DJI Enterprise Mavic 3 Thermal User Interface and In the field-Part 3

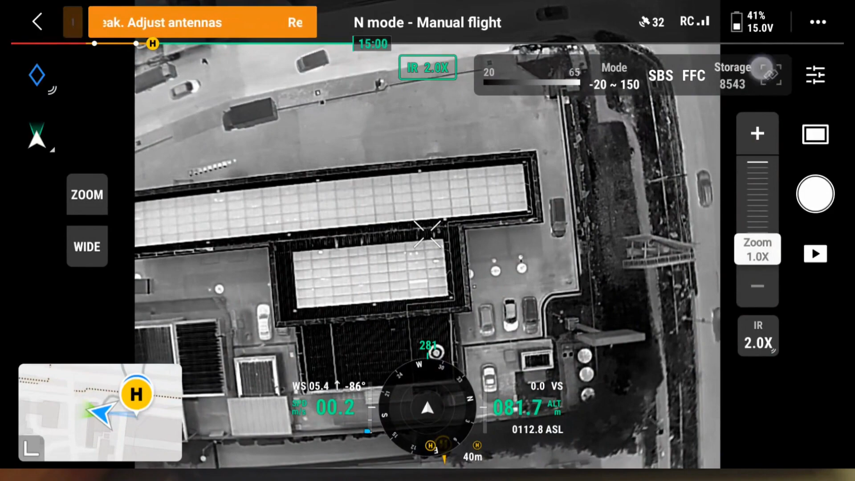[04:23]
So this is the thermal view. And you can already see the hotspots on the solar panels.
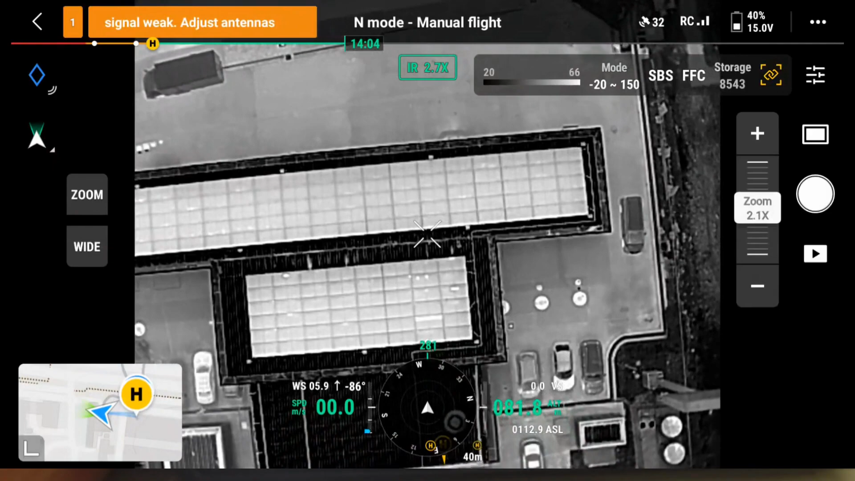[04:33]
And if you enable the zoom link, so what happens is we have zoomed in already a certain amount of times when we switch to the normal zoom,
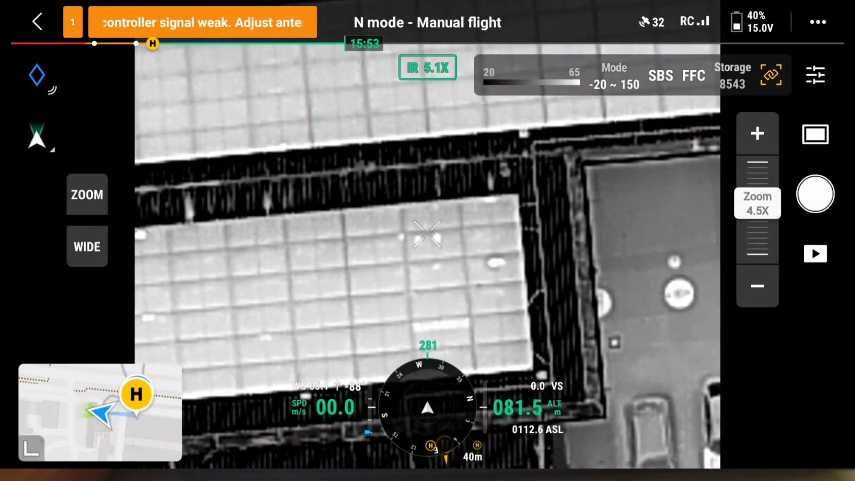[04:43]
you actually see the image already zoomed in.
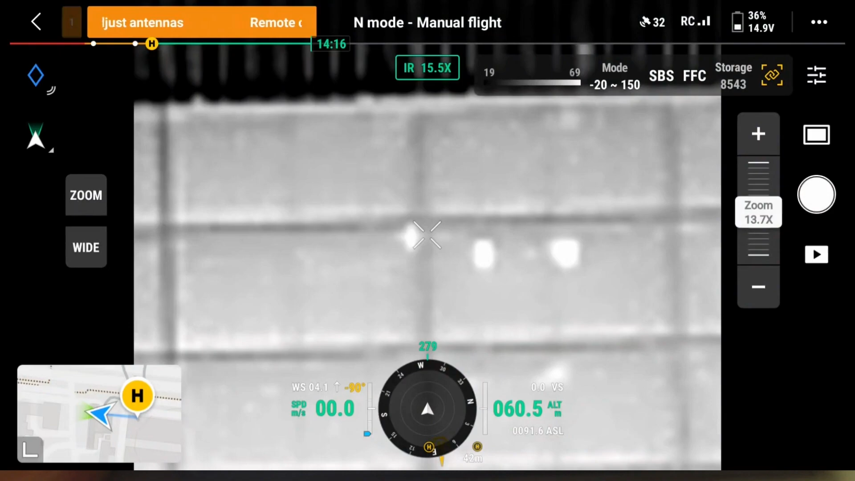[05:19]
And this is the thermal view, so as you can see, we have zoom link enabled.
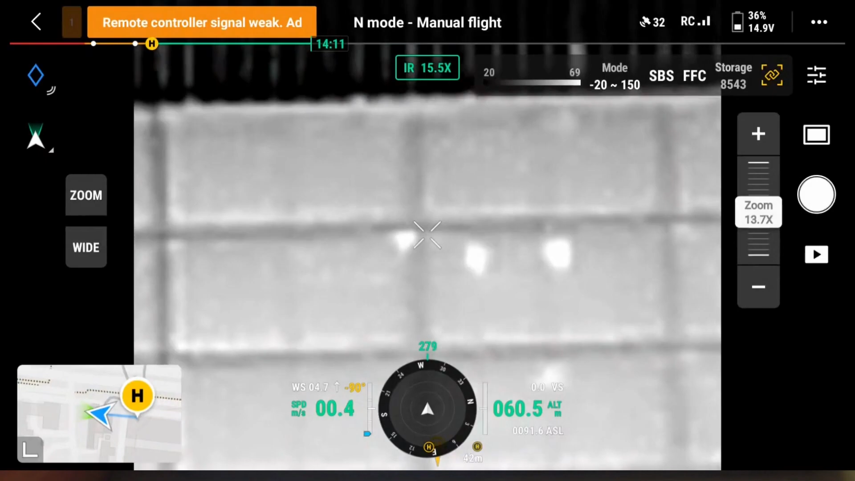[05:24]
So the same amount of zoom that was on the RGB is also same here on the thermal.